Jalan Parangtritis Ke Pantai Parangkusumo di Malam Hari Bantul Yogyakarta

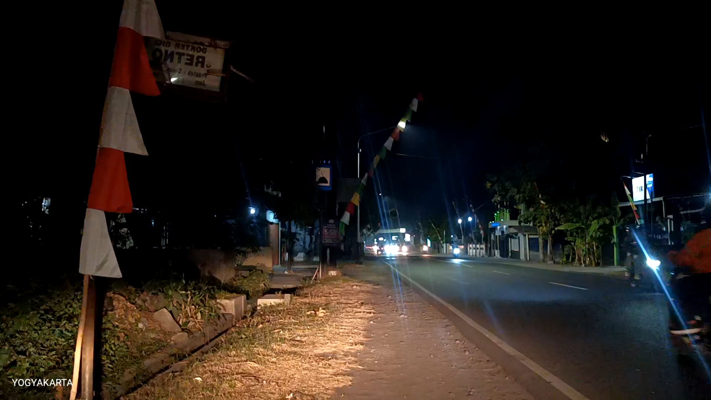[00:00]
sekarang ini aku ada di Jalan Parangtritis ya. Mau ke Parangtritis, Parangkusumo, mau melihat situasi daerah daerah Parangtritis dan Parangkusumo di malam hari ya.
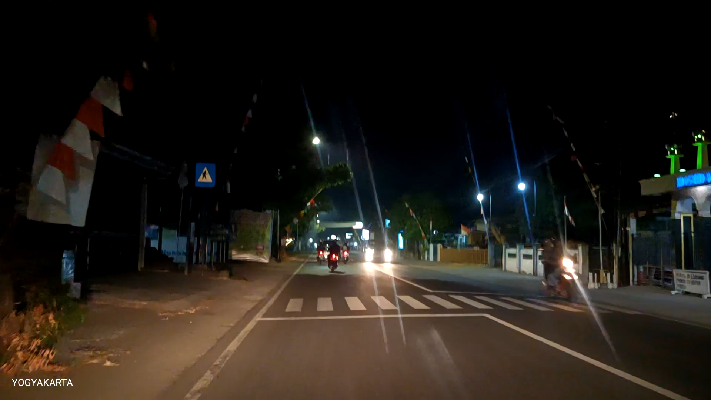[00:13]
Nanti yang kangen dan penasaran bisa ikuti video ini ya. Kita lihat seperti apa sekarang Parangtritis, Parangkusumo ya. Di malam hari.